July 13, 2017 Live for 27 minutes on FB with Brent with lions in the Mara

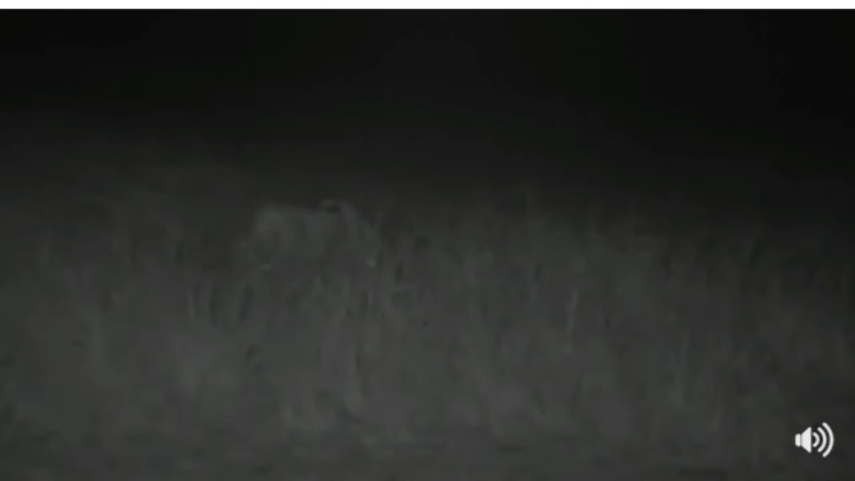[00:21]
We're live. Welcome everyone. It's Pitch Black here and we've got a lioness right next to us hunting impala. She's very close to them already.
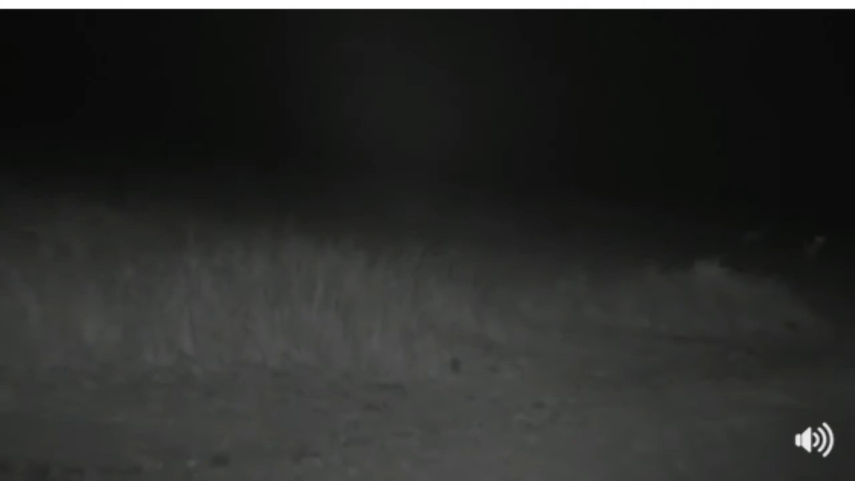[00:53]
Now you can just make her out, and we have the most incredible kit out with us tonight. We have our thermal camera, our FLIR. And there we go, you can see the FLIR, you can see the lioness in the grass, you can see the impala just to the right of her. And you can see that they're unawares. Now we found her walking down the road. She was very hungry. And remember, this is 100% live from Kenya in the Masai Mara National Reserve. We're in the Mara Triangle at the moment with a member of the Magoro Pride.
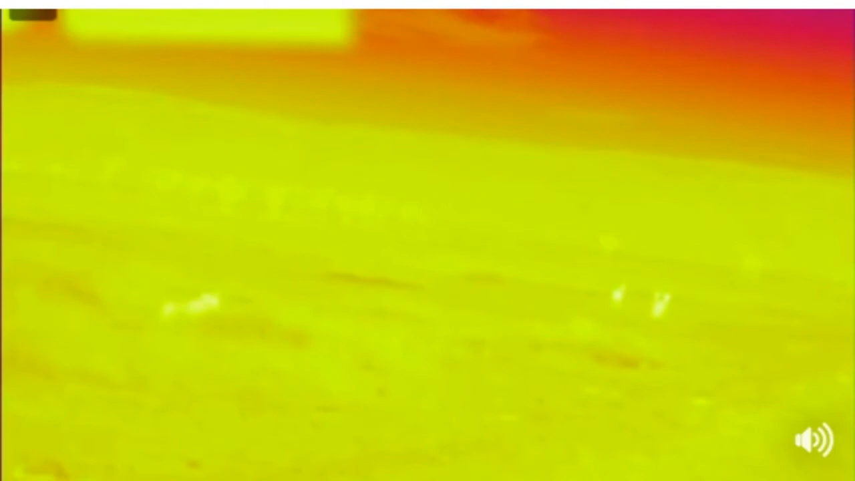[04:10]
And there could be more lions there. Now she's looking to the right. It's quite difficult to catch where the sound is coming from. I actually think it is coming from the right, from around the river. And you can see. Hi, Shamsung. Shamsung's wondering how far away from camp are we. We didn't actually get that far.
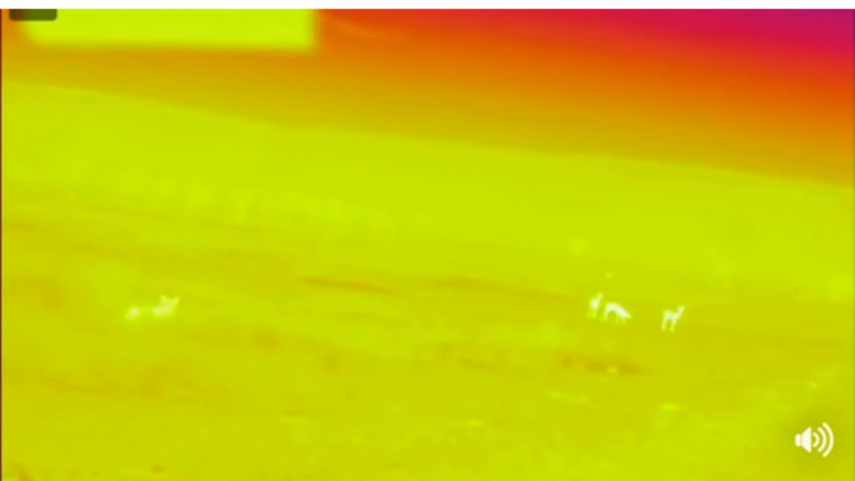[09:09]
As I said, I heard another lion calling off to the right of this one. Could we be seeing the classic ambush about to happen?
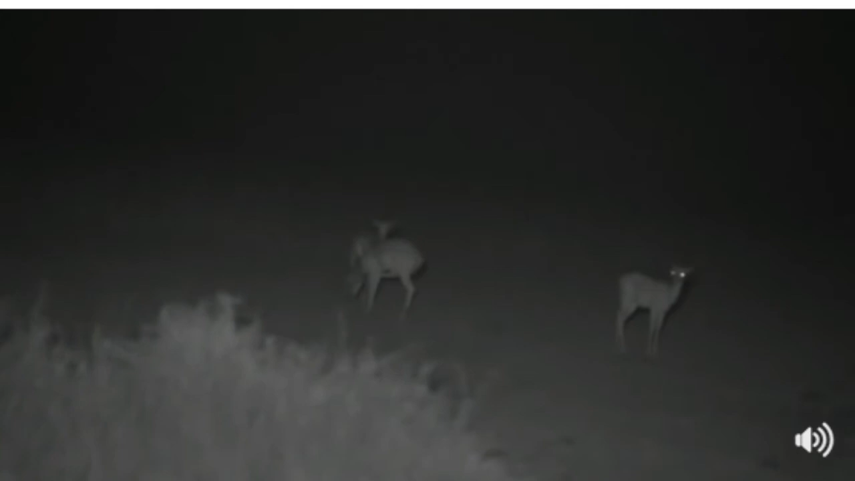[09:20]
Now, of course, those impala, if that is another lion behind, would be chased directly into the lioness that's next to us. What I am going to do for you then, I know I'm just going to get us on flat ground so we don't have our lights getting into the shot on the thermal cam. So just bear with me for 30 seconds. Not even 4 seconds. Say when, Vimpy.
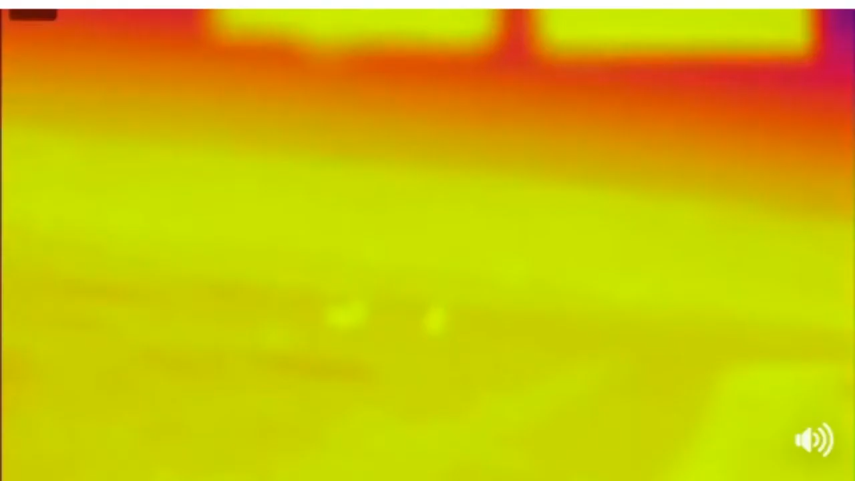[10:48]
Okay, let's go a little bit to the right. Let's see if that other thing is still coming behind the impala herd. Was it moving away? Okay, we're back on the thermal cam. You can see, what is that behind there? Ah, I think it's a hippo, maybe? No. I think it's a hippo. It's not another lion. I got a bit excited there.
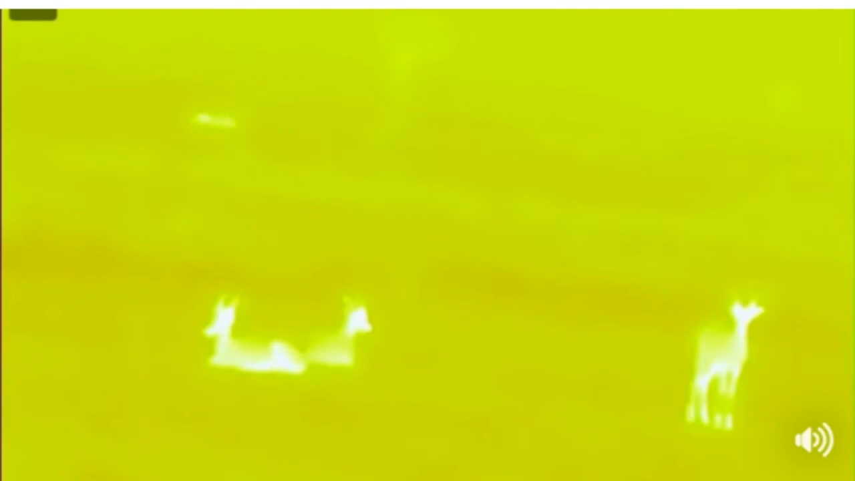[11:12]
I think it's a hippopotamus in the distance. Let's see if our lioness has moved at all.
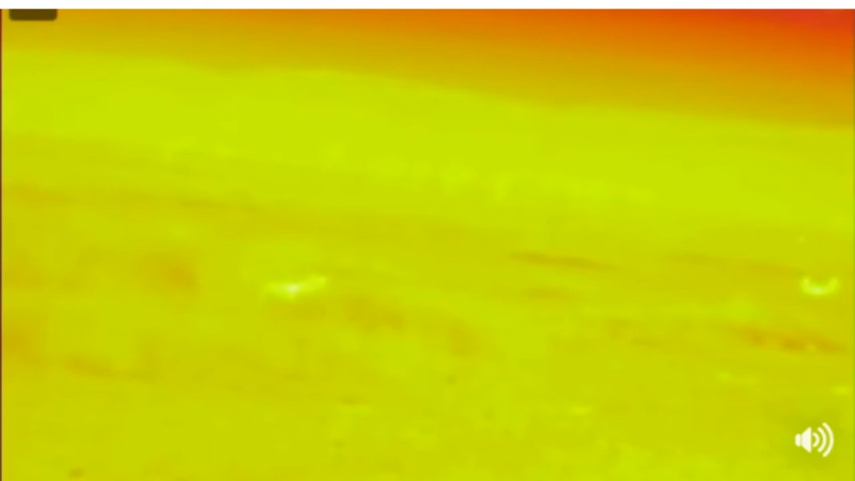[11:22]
She's moved a tiny, tiny bit forward. There she is.
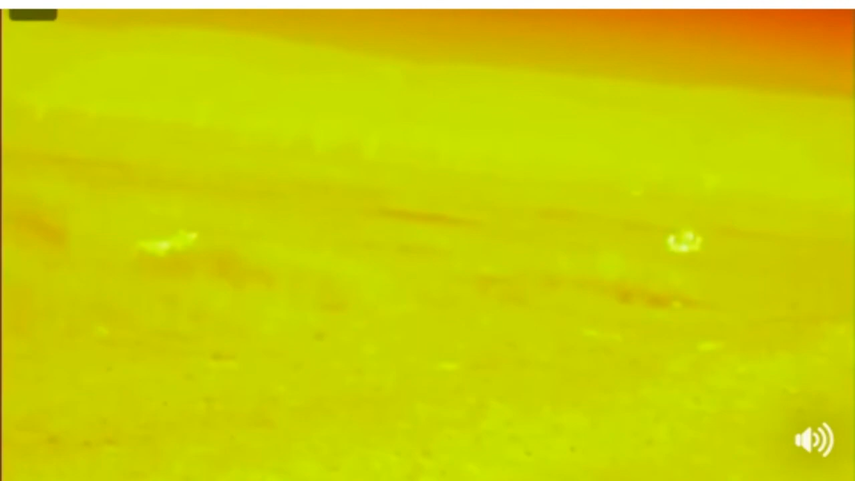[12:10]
But we're going to stick, I think she looks like she's getting ready to maybe try move a bit further and maybe even try an attempt on those impala. Now remember, everyone, this is 100% live from the Mara Triangle in Kenya.
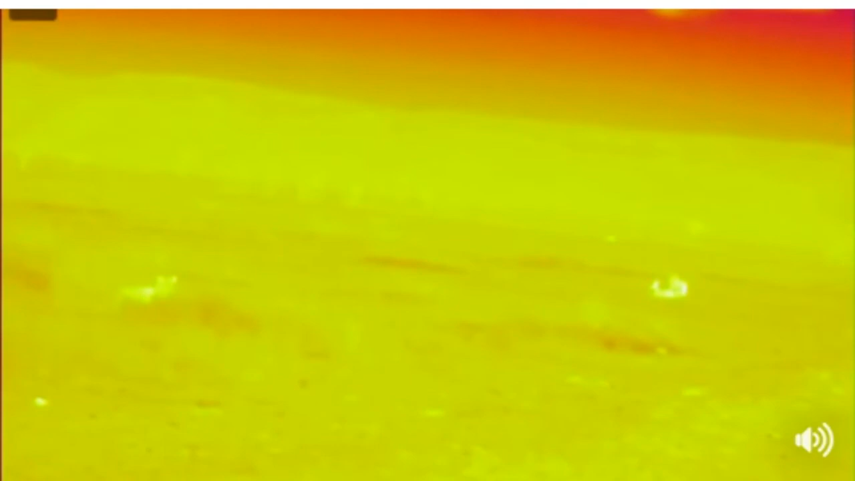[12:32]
He says, how on earth are we supposed to work with all these temptations? Oh, look at the mouse go. Well, I don't know. Of course, this is work, and I'm very lucky I get to do this as work every day. Off you go, little one. Okay, does it look like all three impala have laid down?
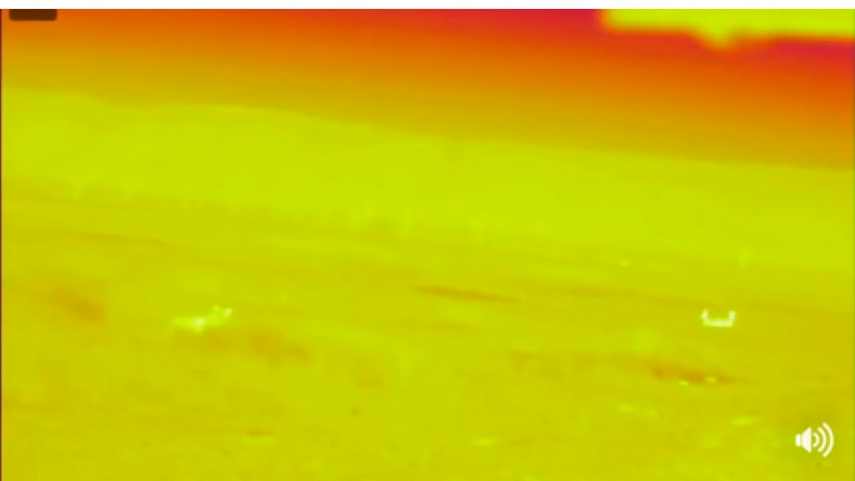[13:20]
So the impala have all moved down. Hi, Avery. Avery's wondering, where's the great migration? Well, not too far from here. Jamie is actually sitting amongst them at the moment near Lookout Hill, and we were going to look for the Western Corridor herd before we got sidetracked by this lioness who was very hungry. I think she's...
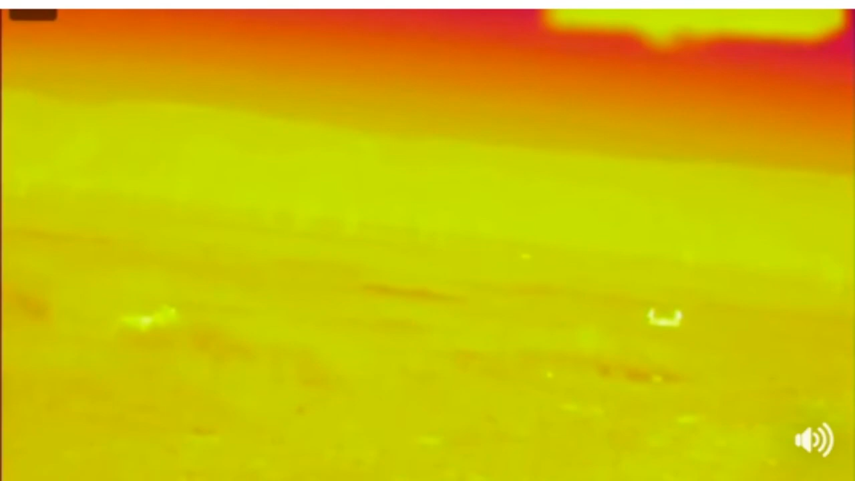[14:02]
Kristen is wondering, would the lion kill that mouse if it came too close? Well, very unlikely. If there were cubs, almost certainly they would have a chase at it, but I think the mouse would be too quick, even for the lions. Now there, she's right in that lovely patch of long grass, which of course is ideal while she's trying to sneak up on some impala. Now I think what's happened now is she's got to a stage now where she's right at the edge of the long grass, and between her and the impala is very, very short grass, and she's close, but she might not just be close enough.
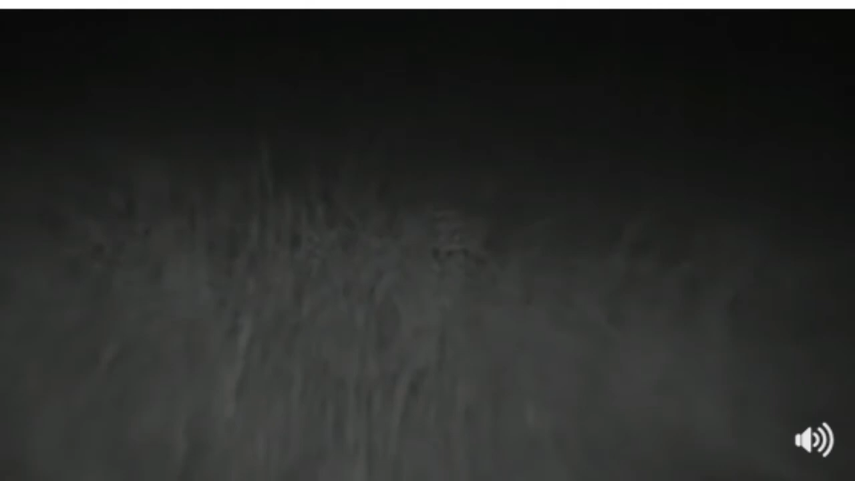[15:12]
And even with the infrared, she is invisible to us. And the only reason we know exactly where she is because of this incredible FLIR that is giving us these amazing images.
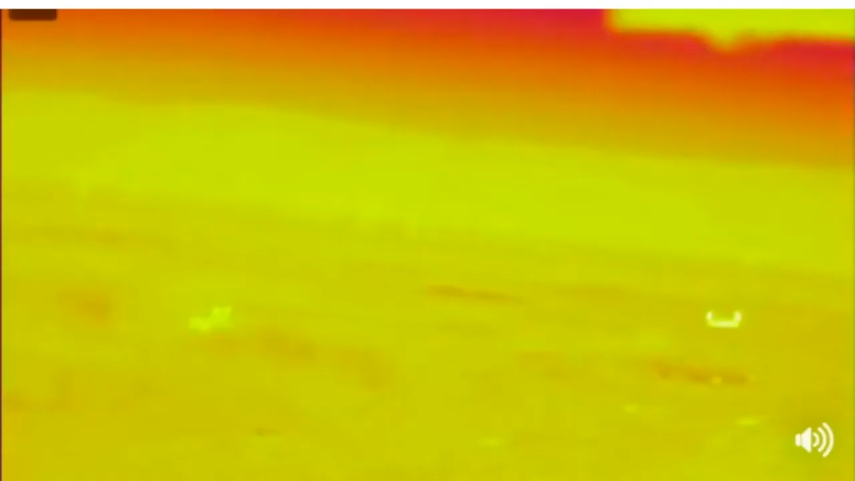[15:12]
Sarah is wondering, is she one of the lionesses with cubs? Sarah, I'm not sure. I haven't actually spent much time with the Mogoro Pride recently.
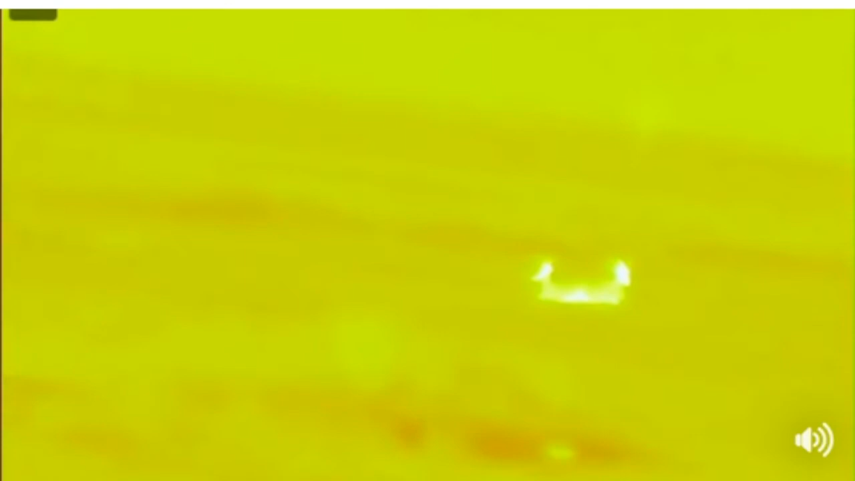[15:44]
Well, that was quite a while ago. That was probably over a month and a half ago now.
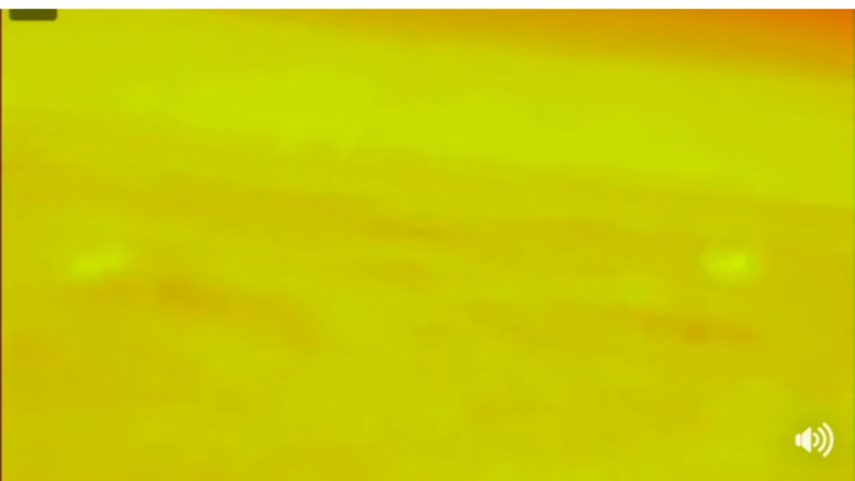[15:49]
I saw them mating with one of the musketeers. Jerry. Jerry would like to know, is this lioness on her own? Yes, she is. Oh, there's another mouse. Another two mice chasing each other in front of the impala. There we go. Where'd they go? Oh, fast mice.